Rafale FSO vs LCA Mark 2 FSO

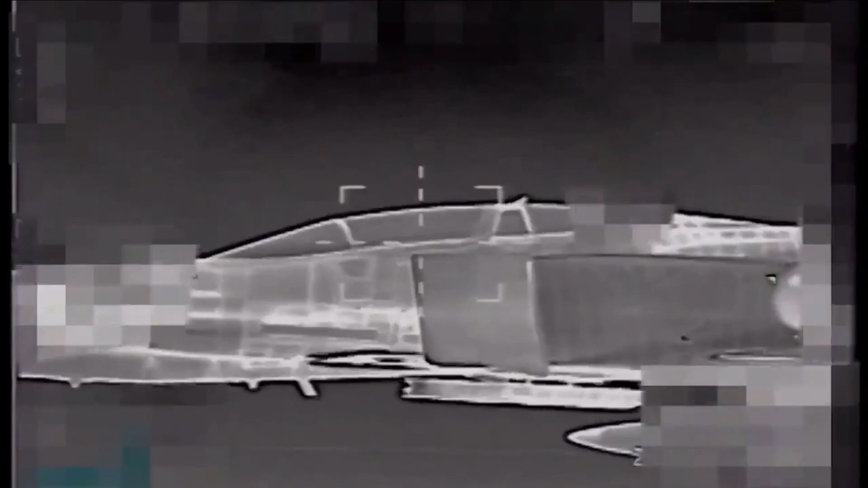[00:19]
The sensor we're talking about is IRST infrared search and track sensor.
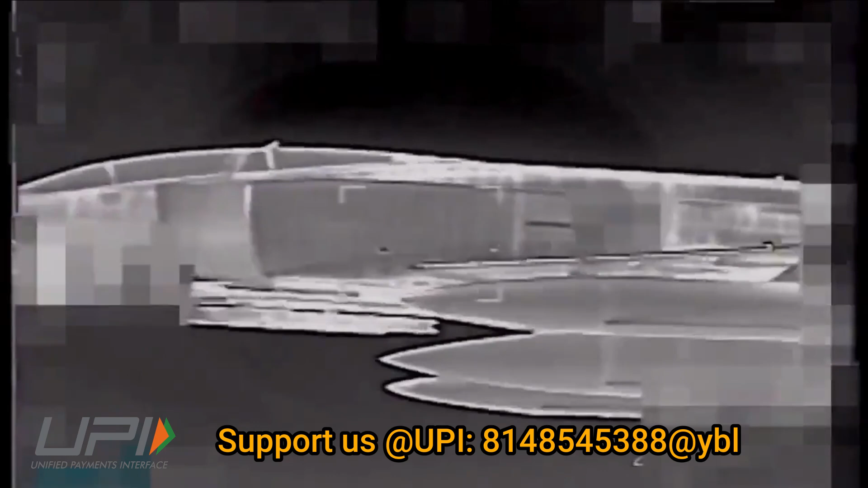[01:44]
incorporated laser detection system. The covert approach capability of the FSO is especially valuable in air policing and intercepts.
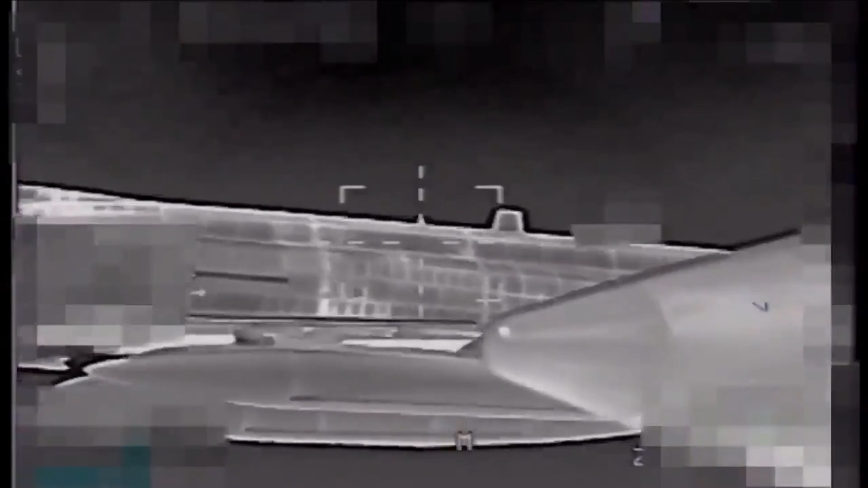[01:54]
Now DRDO's lab IRD has also been working on the next generation infrared search and tracking system for LCMk2 which is also called FSO i.e.